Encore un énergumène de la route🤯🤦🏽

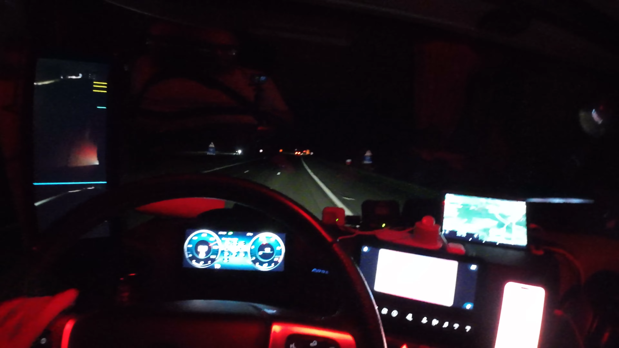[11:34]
Bref, on verra. Je vous tiens au courant tout de suite la famille. Les amis, il est super tard. Il est 22h30. Je vais rouler encore quelques minutes. Je vais m'arrêter à l'air de Wallin. Je vais te couper là-bas. J'aurais un petit peu dépassé d'une demi-heure. Putain, il est en plein phare. Ils ne sont pas contents. Même pas. C'est un feu éclaté des 3,5 tonnes. Bref,
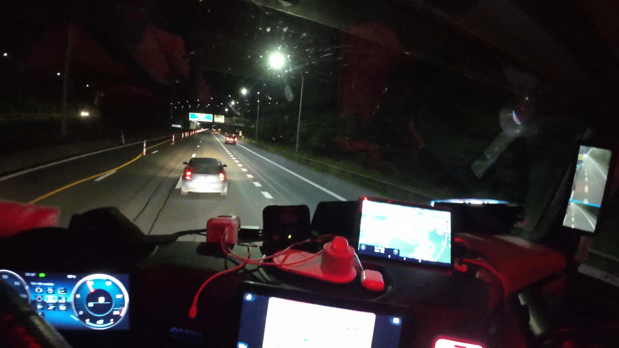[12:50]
Je vous l'ai dit, je vous l'ai dit, Mais vas-y ! Je vous l'ai dit, il me fait peur. regarde ce qu'il m'a fait. N'importe quoi. Les gens sont complètement fous. Voilà. Un champion du monde encore. La blague belge du jour. Le gars doit être sous jupillaire, ce n'est pas possible.